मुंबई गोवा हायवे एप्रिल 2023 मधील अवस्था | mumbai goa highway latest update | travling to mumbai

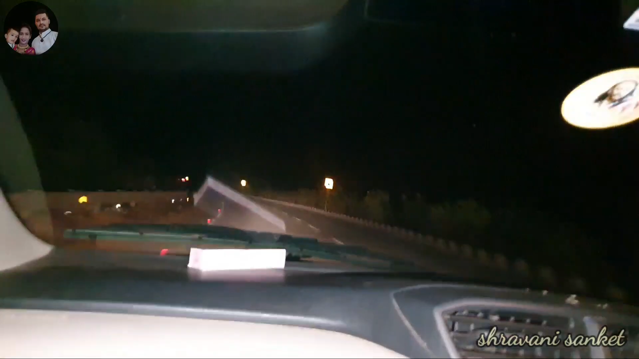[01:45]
तुम्हाला मध्ये मध्ये दाखवू काय रस्त्याची कंडिशन काय असेल ती जसं उजळेल ना तसं आता तर वाटतंय